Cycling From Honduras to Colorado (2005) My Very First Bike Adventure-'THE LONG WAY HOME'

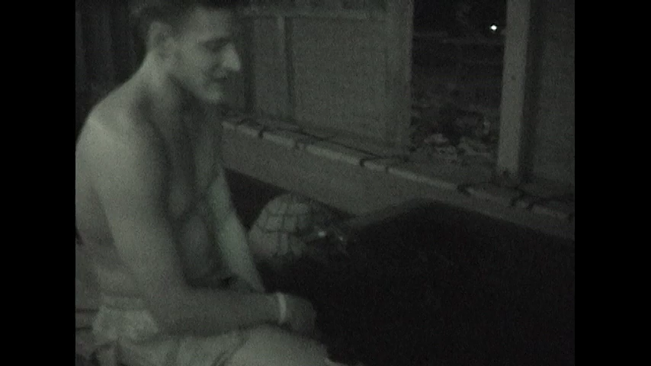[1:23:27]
We've been looking for hot springs ever since Aguas Calientes. Yeah. In Mexico, and now we finally got some.
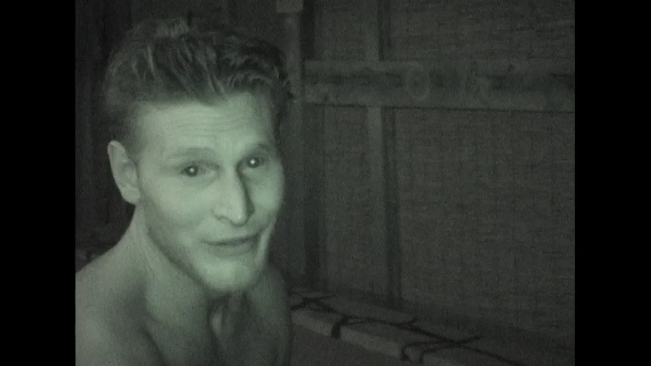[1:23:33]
This is the view from inside my tent here in Truth or Consequences.